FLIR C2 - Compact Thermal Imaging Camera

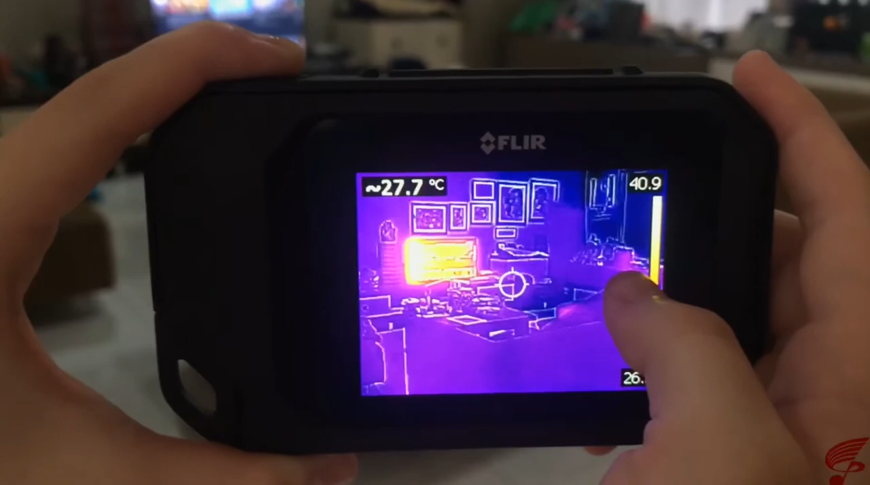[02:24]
On screen: spot 27.7°C
Yuk kita cobain saja Jadi kita sedang mencoba menggunakan FLIR C2 untuk mengukur semua objek yang ada di salah satu ruangan
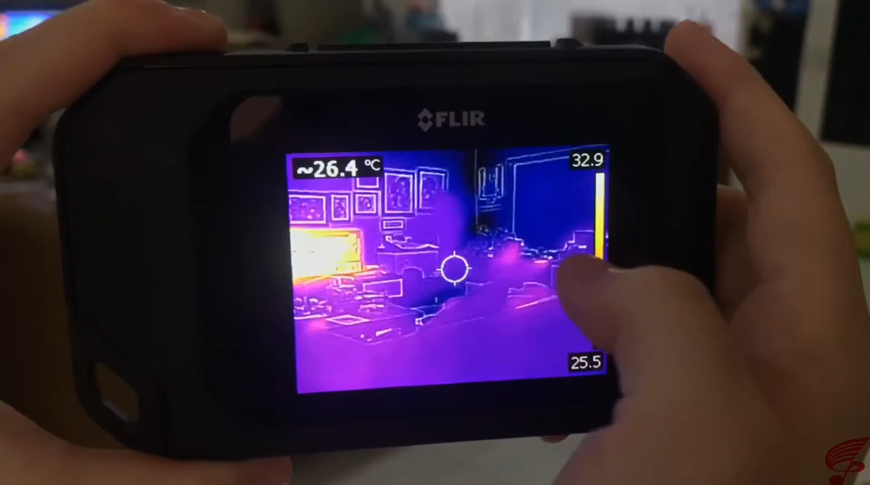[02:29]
On screen: spot 26.4°C
di rumah kita Dan seperti kalian dapat lihat,
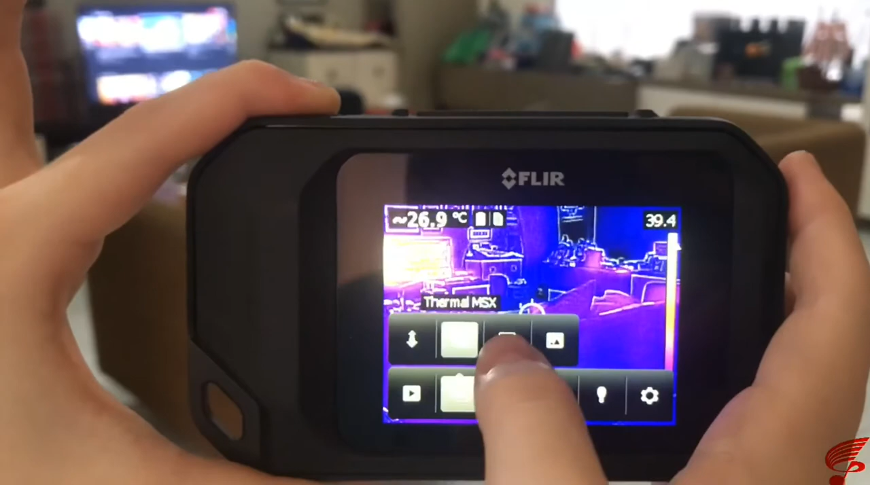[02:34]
On screen: spot 26.9°C
FLIR C2 ini dapat mengukurnya dengan akurat dan sangat cepat Dan terlebih dari itu,
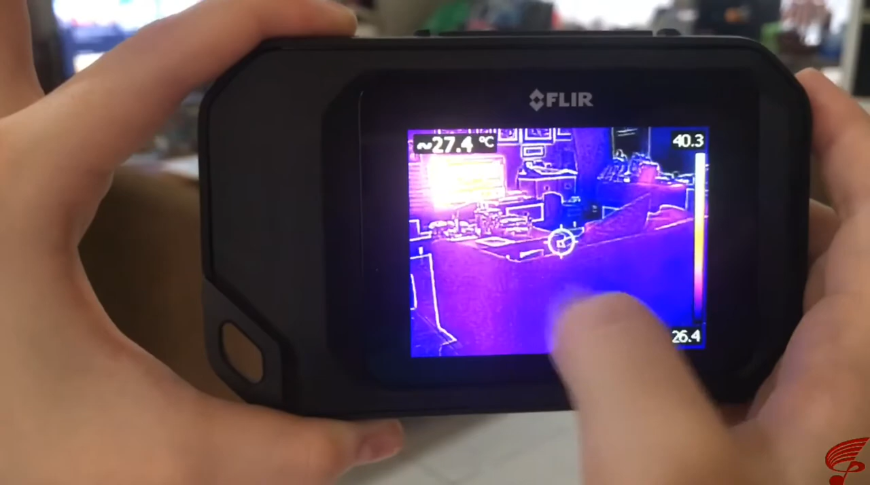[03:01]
On screen: spot 27.4°C
Jadi guys, dengan FLIR C2 ini juga kalian bisa melakukan
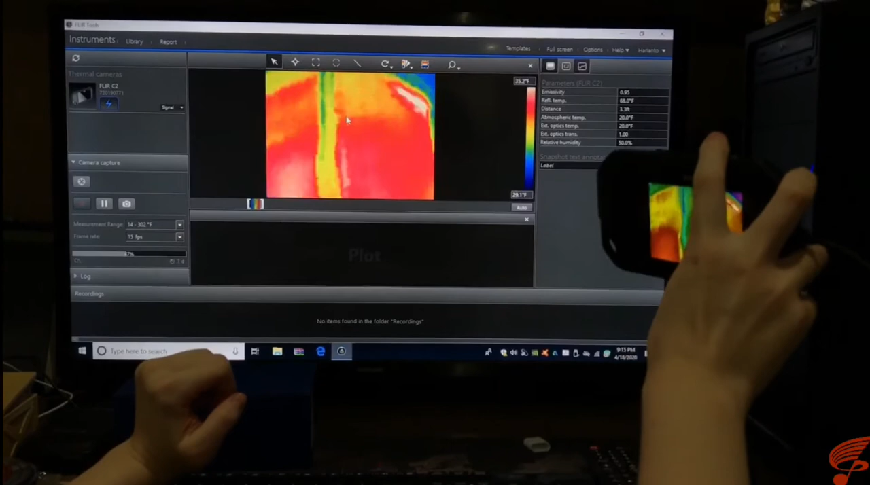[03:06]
live kamera Yaitu kalian bisa melihat langsung apa yang
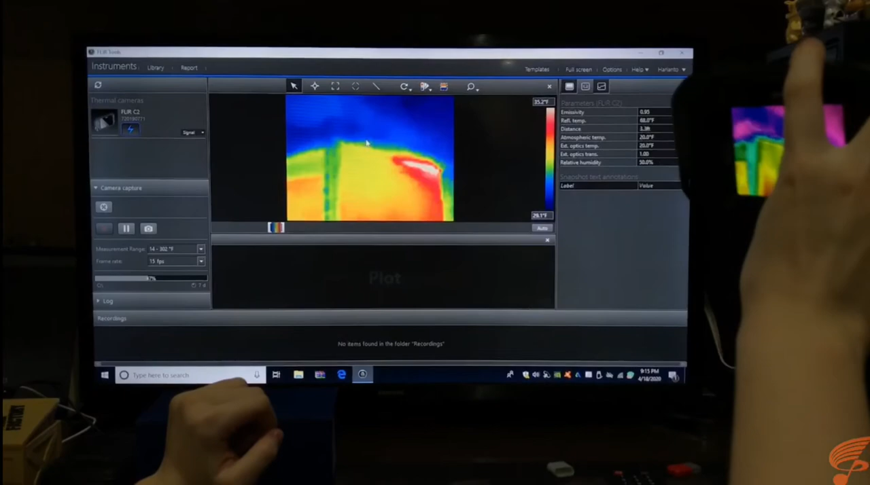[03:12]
sedang dilihat oleh FLIR C2 lewat komputer dan itu
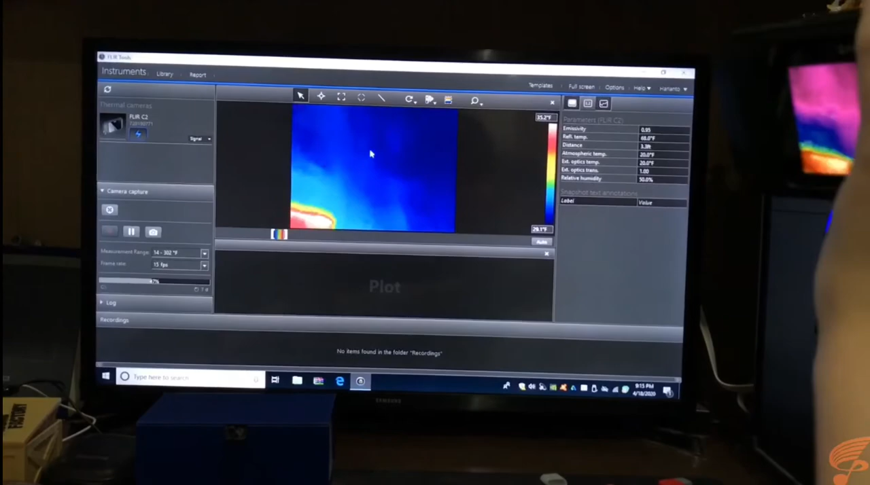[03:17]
live Jadi kalian bisa lihat langsung Dan juga